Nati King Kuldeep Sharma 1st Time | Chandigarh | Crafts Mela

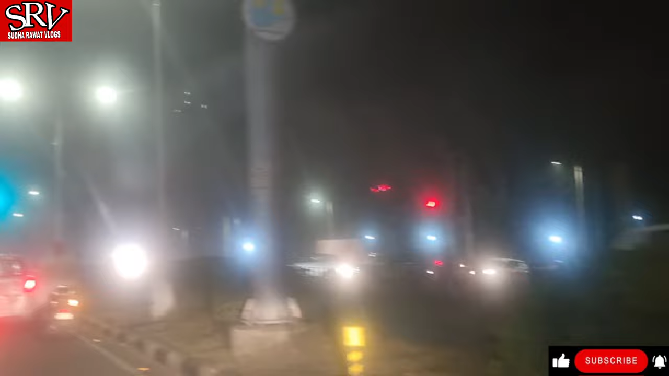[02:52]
तो चलो चलते हैं फ्रेंड्स, यहाँ से राइट टर्न लेके हमने ये सामने वाली पार्किंग में जाएंगे। यहाँ तक आवाजें आ रही है फ्रेंड्स।